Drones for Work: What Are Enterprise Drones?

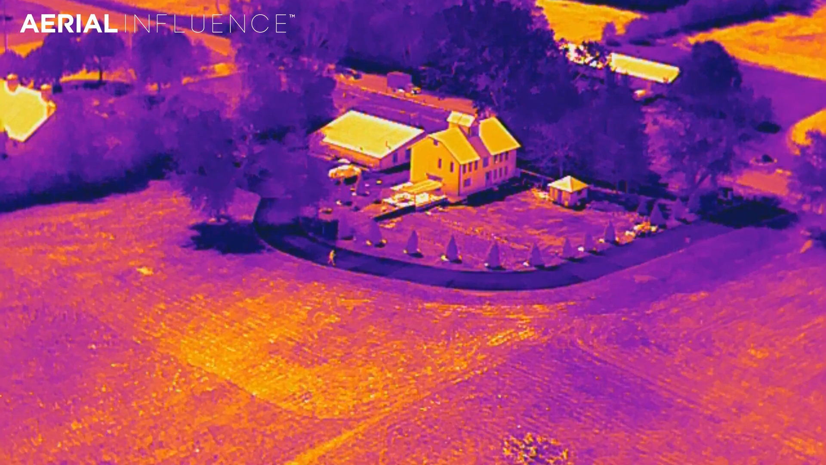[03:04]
Again, really great high resolution thermal. One of the great things you get with Autel is there's no geofencing. DJI does geofence in certain areas where they think it could be some sort of an issue, a security issue, whatever.
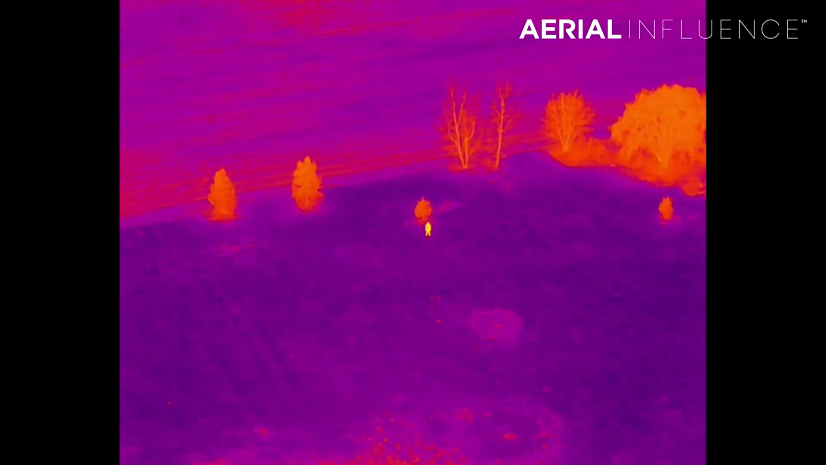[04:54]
So even at really high altitude, you're still going to get accurate heat readings on the ground, which is really important.